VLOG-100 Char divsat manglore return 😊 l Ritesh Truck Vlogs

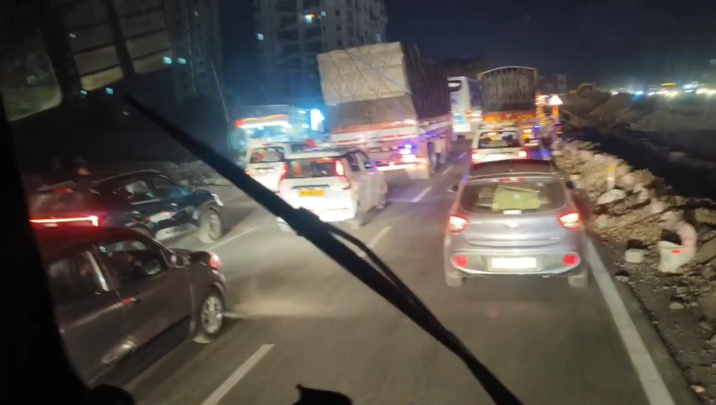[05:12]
શ્વલે શ્વલે ટ્રાફીક બાગા બિત્રાનો એક વાસ્તા પને ઉડી એક એશ્વલે પુલ જામ દાલે તે છોટે ફોરીલે વાલે મધી મધી ગુસતાથ